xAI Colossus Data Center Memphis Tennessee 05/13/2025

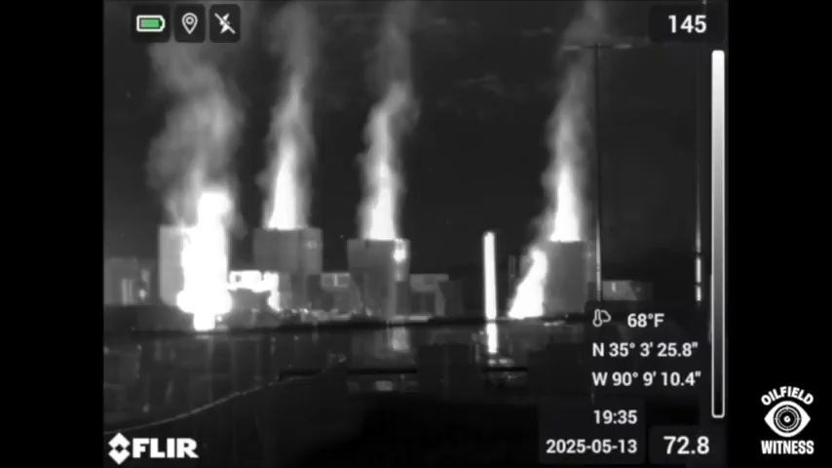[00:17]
What looks like flames is really just heat.
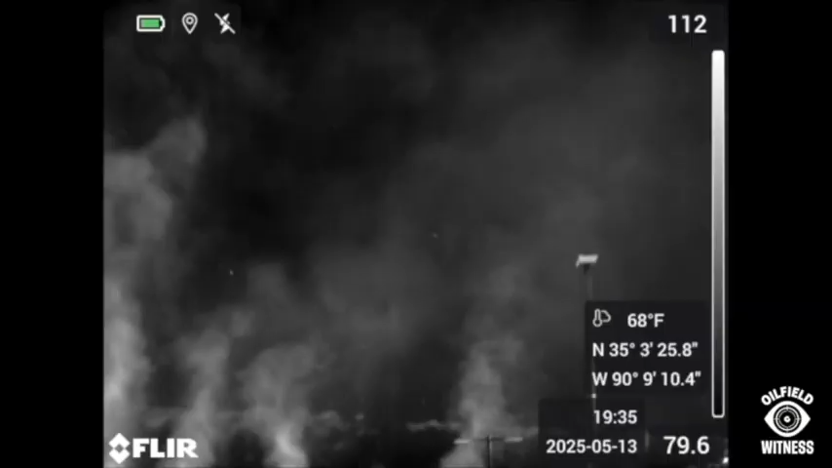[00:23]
But as I pan up, you see the giant plume of pollution emitting from these turbines.
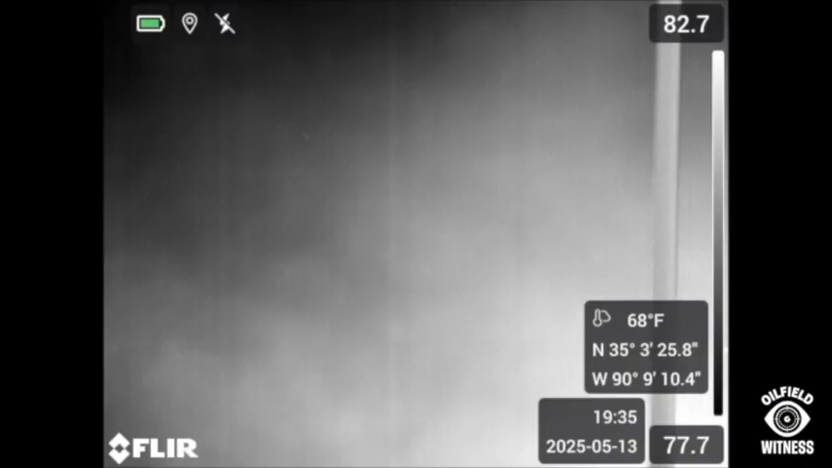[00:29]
This dense cloud of pollution can include uncombusted methane,
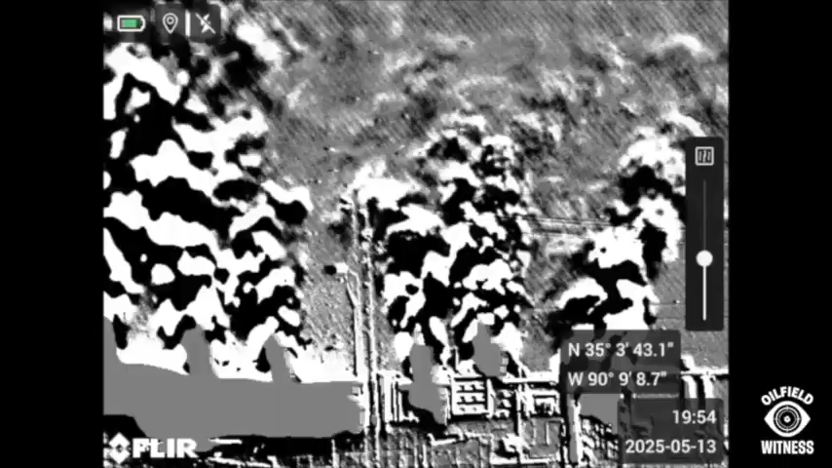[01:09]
Here I switch to high sensitivity mode that better shows the movement of the plume.
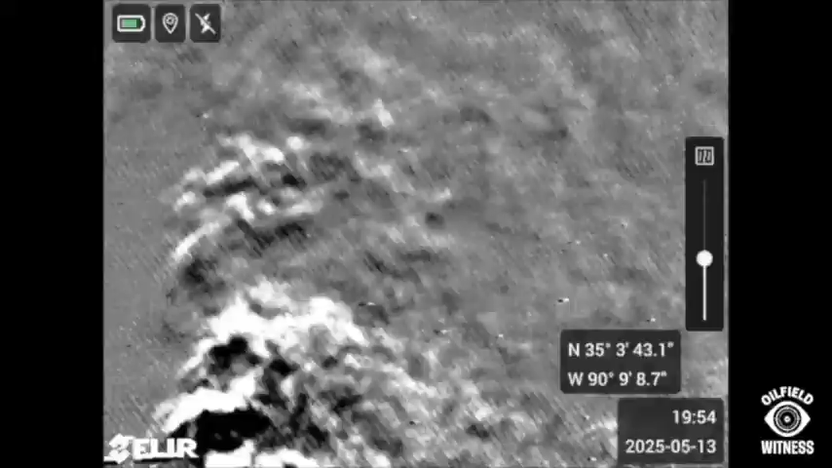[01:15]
These gases are traveling far off-site, trespassing out into the community backyards.
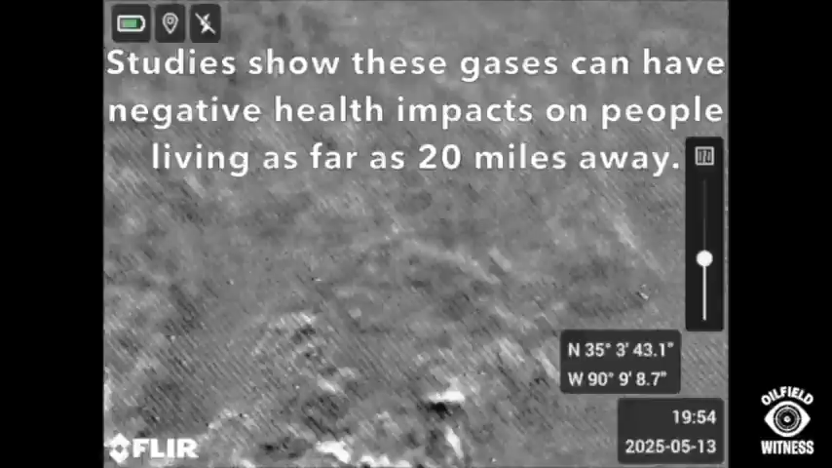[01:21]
Studies show this pollution can travel over 20 miles off-site.
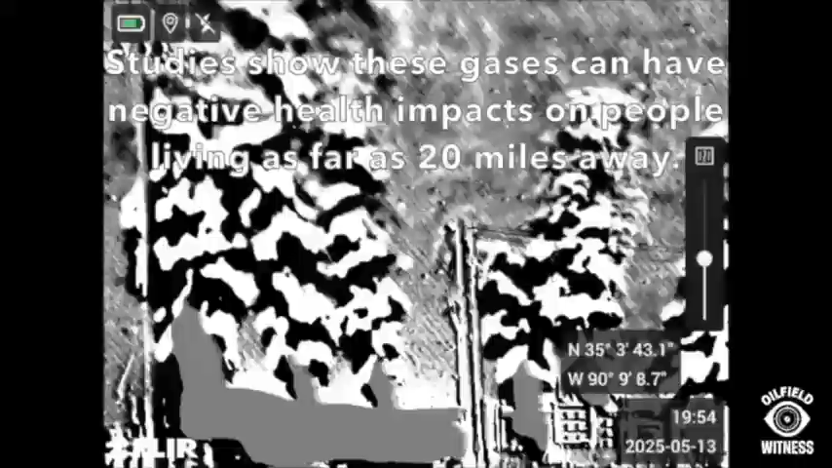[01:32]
And finally, in the rainbow palette, you can see by the graph on the right-hand side of the frame that the gases are white-hot at first. But they cool off quickly to the blues and purple colors that are about the temperature of the surrounding air.
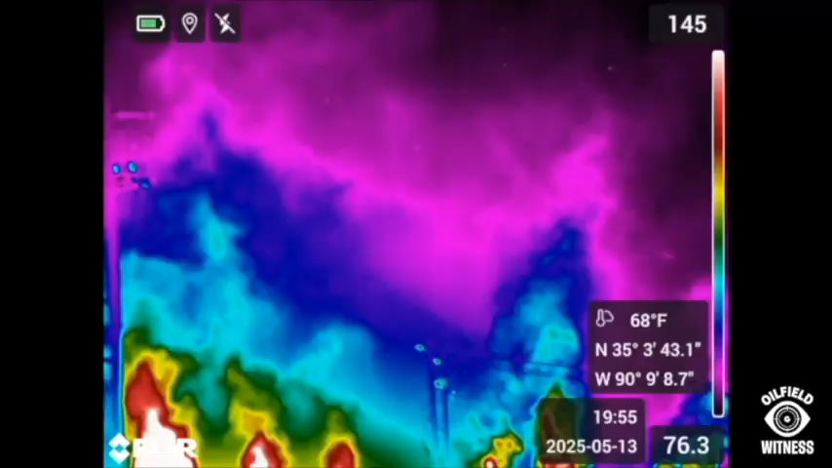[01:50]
This next clip was recorded at the site with an iPhone.
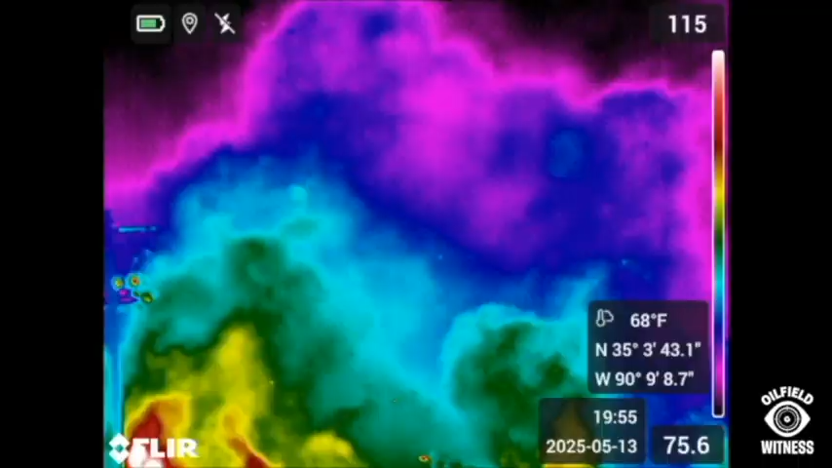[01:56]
That, that, look, look at it.
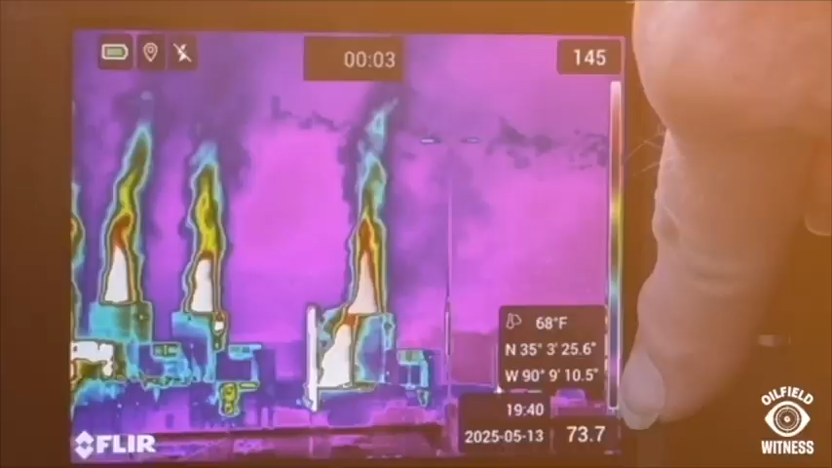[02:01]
It is down at the very bottom. It's just cool. So I'm thinking that that is a leak.
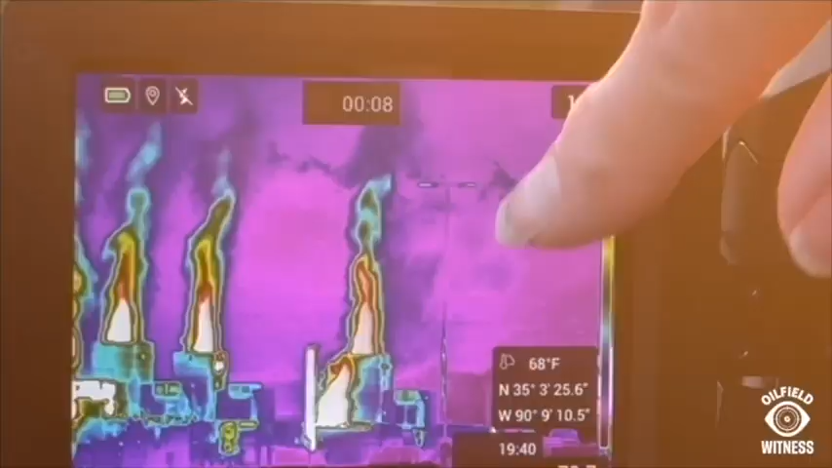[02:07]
That it's leaking. This is what the OGI camera recorded. There is so much happening at this site, but it looks like at least one of the
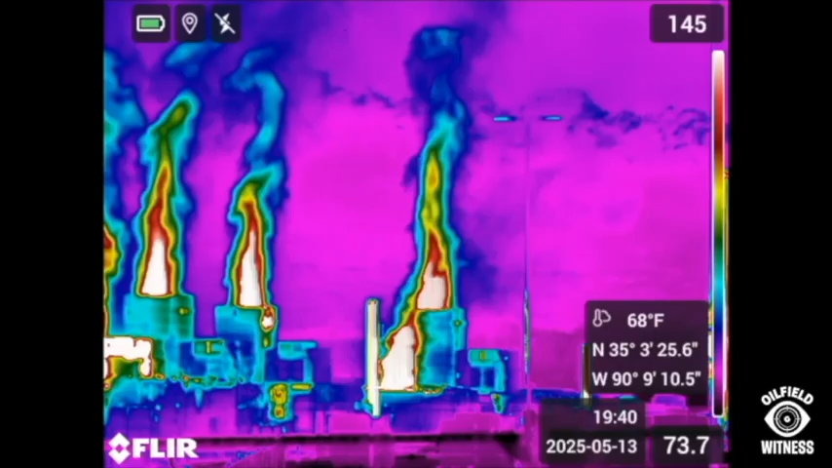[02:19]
13 to 15 generators we saw operating is leaking methane gas, a greenhouse gas over 80 times more powerful at warming our planet than CO2.
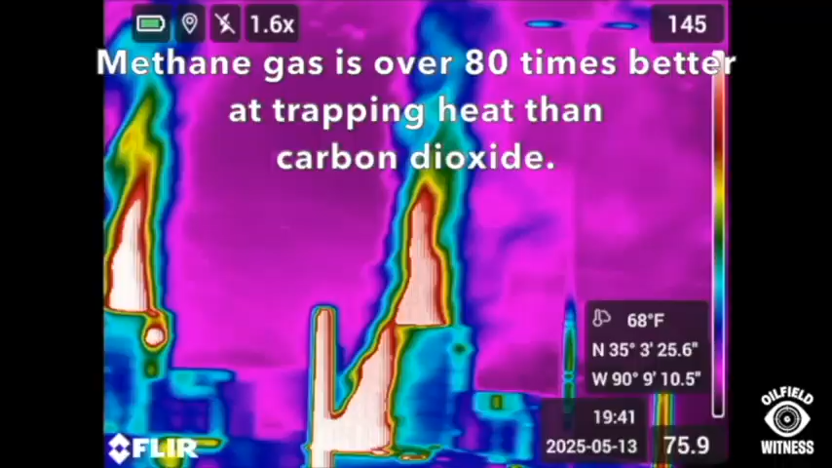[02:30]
The only way we can see this pollution is because of our camera.